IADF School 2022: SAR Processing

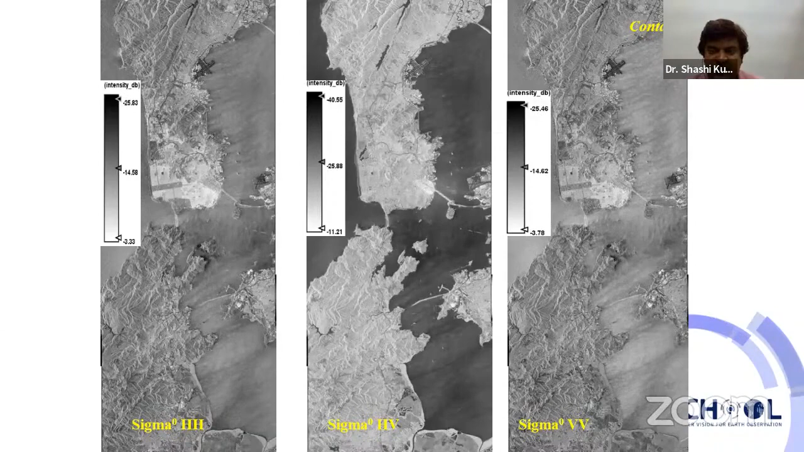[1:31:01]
So this concept is used to retrieve the scattering, as well as it is possible to implement the modeling approaches in which the interaction of electromagnetic wave for different kind of objects could be implemented with the help of the quadpole data set. Now here you can see that this is the HH channel, this is the before speckle filtering, and this is the after speckle filtering.
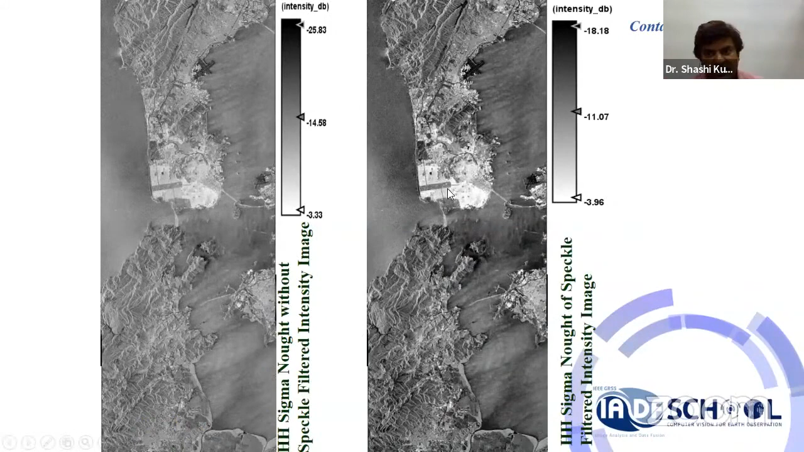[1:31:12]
So here you can see that there is an enhancement in the radiometric property of the data.
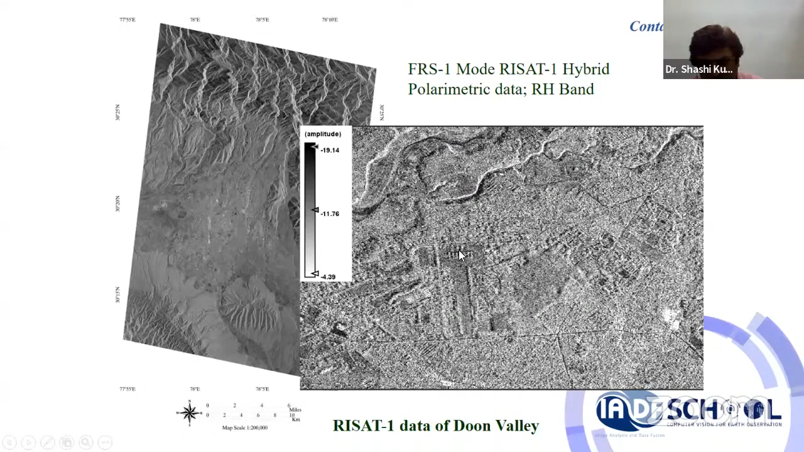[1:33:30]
That campus could be easily seen. And even here you can see that the FRI building that is also visualized in this data set.
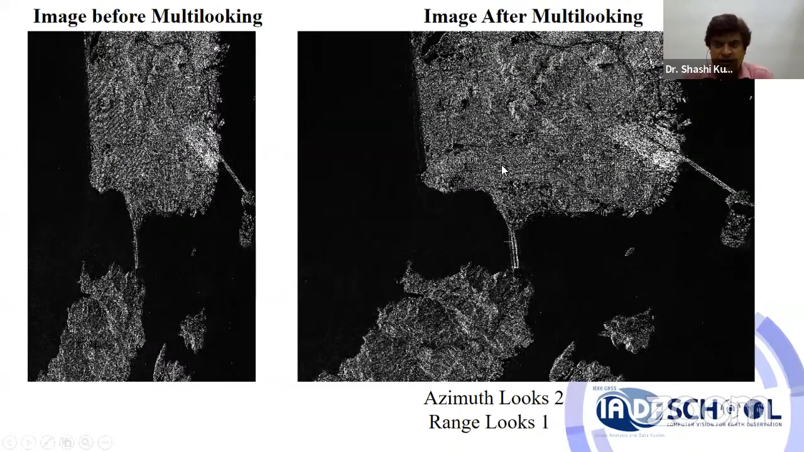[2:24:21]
So here you can see that there is a difference, like there was slant to ground edge ambiguity, and that ambiguity is removed here. Okay. Now we are going to see how to generate the RGB view. So what I will suggest you, just open this view by double click it,
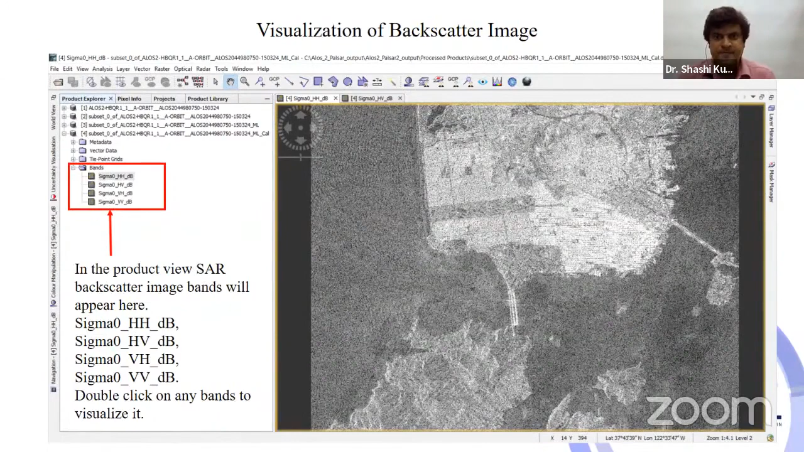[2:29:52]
So these images will be generated once you do the radiometric calibration. Now, after that, if one is interested to see the pixel value, so what you will have to do,
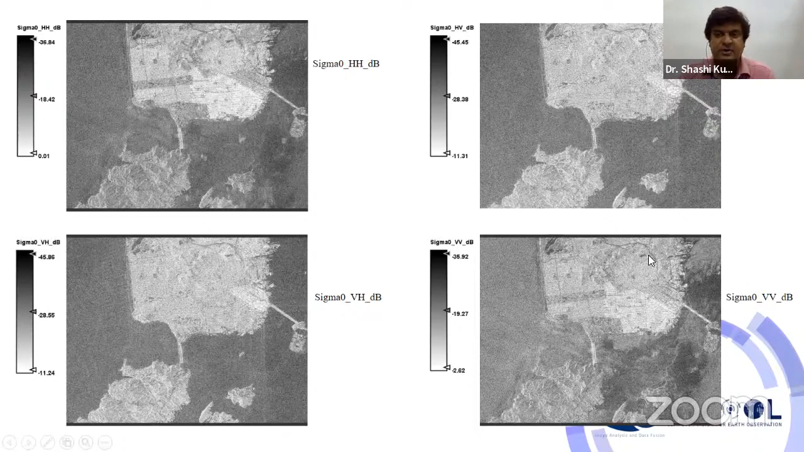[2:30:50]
So here you can see that in different polarimetric channels, different features are enhanced. Okay, so by using the different polarimetric combination, one will be able to retrieve the different parameters. Now we are going to perform the speckle filtering.
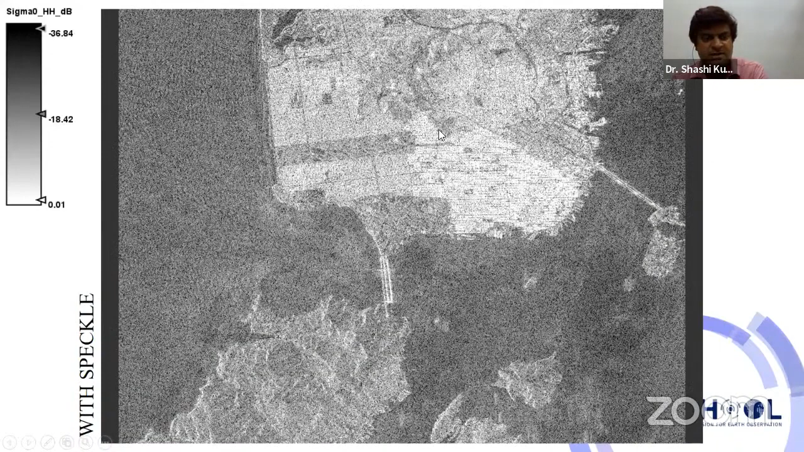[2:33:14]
Okay, like here noise is more, speckle noise is more in the data set with speckle, and this is after speckle filtering.
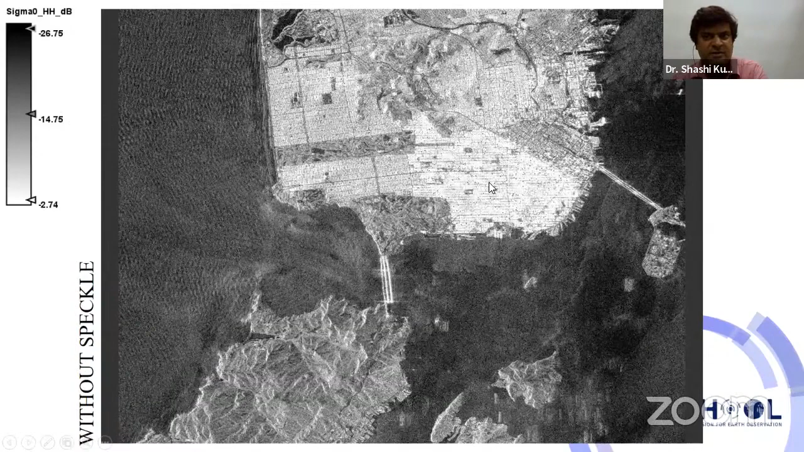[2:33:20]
Without speckle, the data set is appearing more smooth, and it has the more radiometric enhancement.
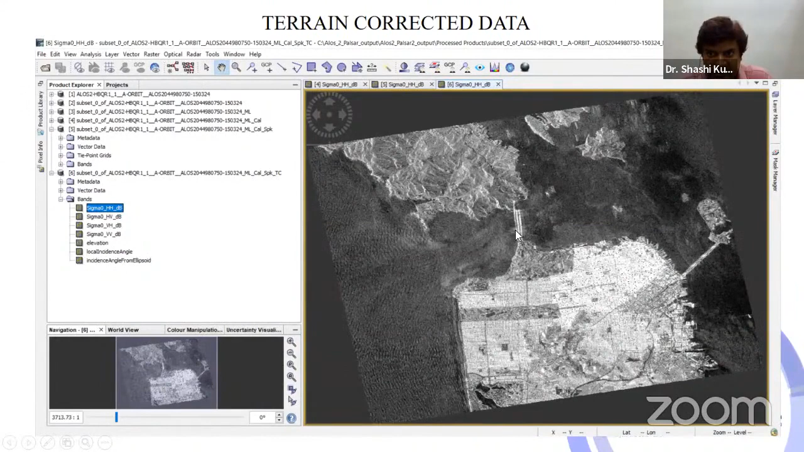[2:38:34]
and its tower are also giving some appearance in this data set.
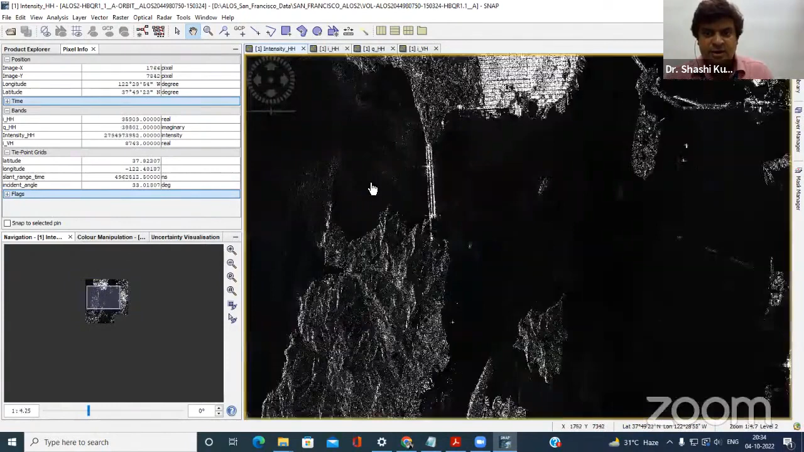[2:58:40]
Okay, now if you will see, this is the San Francisco Golden Gate Bridge. Okay. And now in the Golden Gate Bridge, these are the towers. These have also some visibility here.
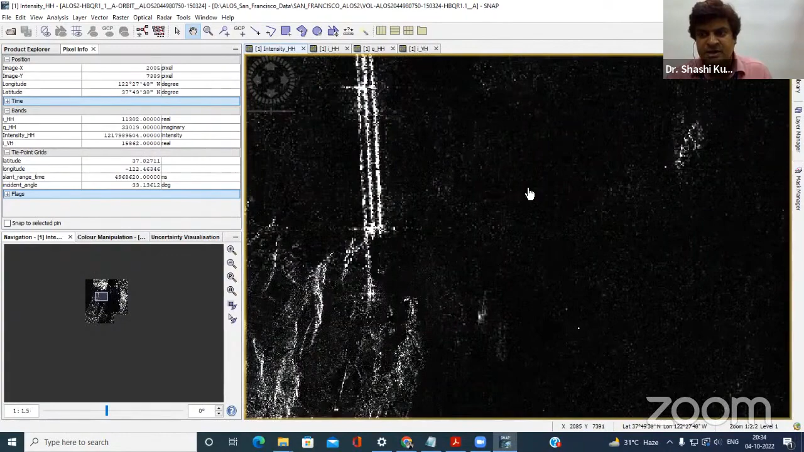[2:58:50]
And the ships and boats could also be seen in the data set here. If we will see, these are the small boats,
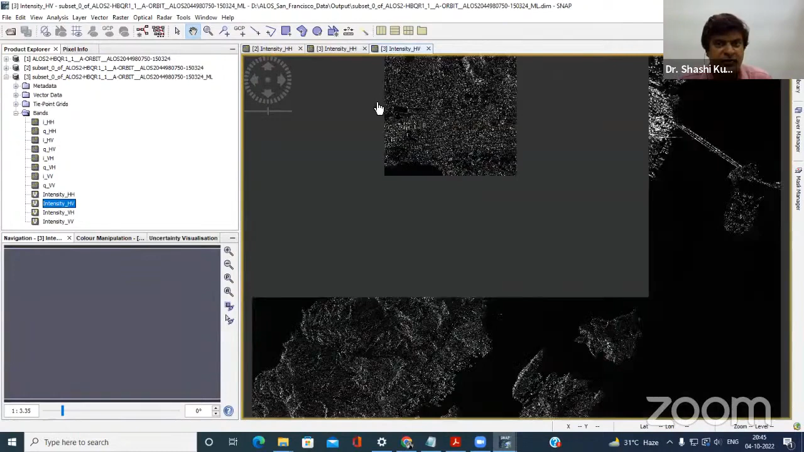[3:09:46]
Okay, so here it is showing that product number 3 is checked. Okay, and product number 3 is available either for HH or for HB.
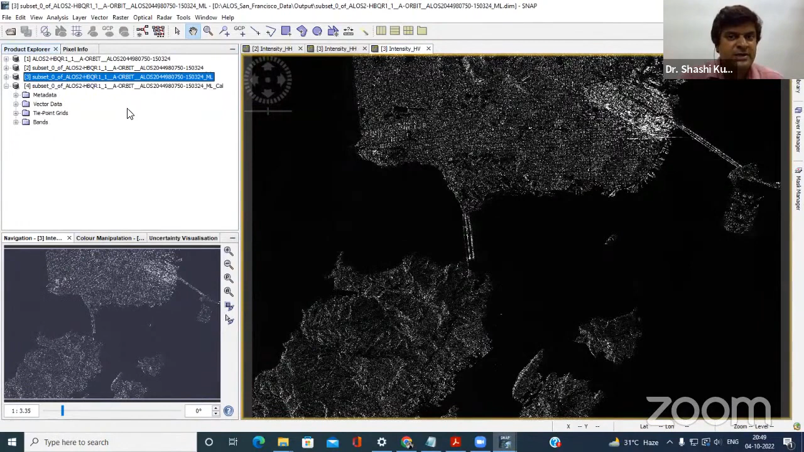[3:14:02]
Now you can check the values of the sigma naught, HH and HV. Okay. Now the values will be in negative. Just see here. Values are for water, this is minus 20, minus 28, minus 37.
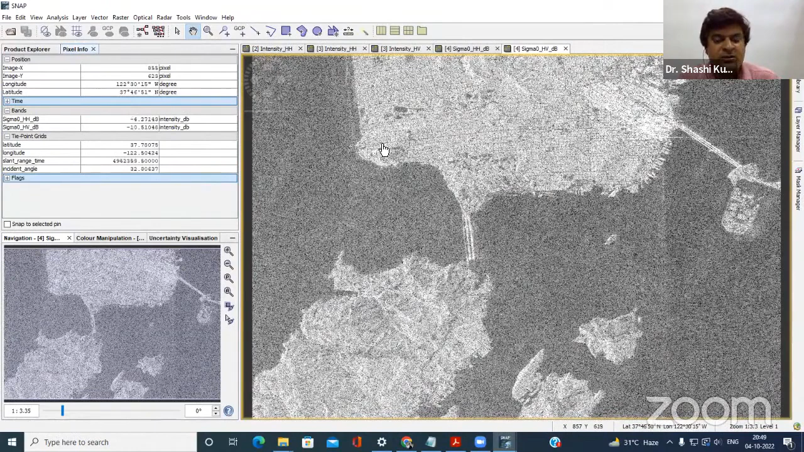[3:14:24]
Like here you can compare in both. Okay. So here you can go and you can check for the individual pixels what are the values, you can check easily. Okay.
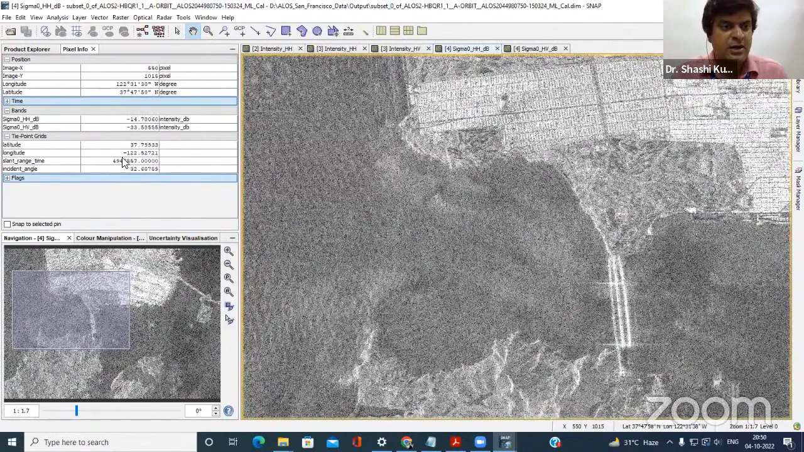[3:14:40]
And tie point gate values are also there, like what is the slant edge time as well as the incidence angle time for the particular location.
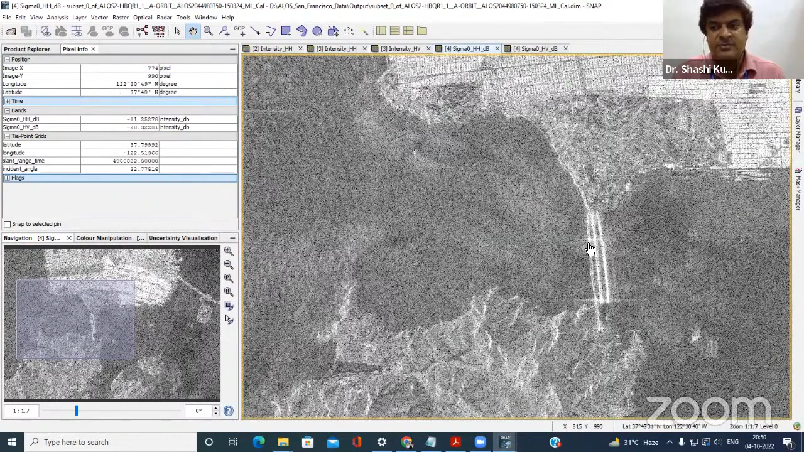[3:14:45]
All these things will be available. Now this is the sigma naught back scatter image.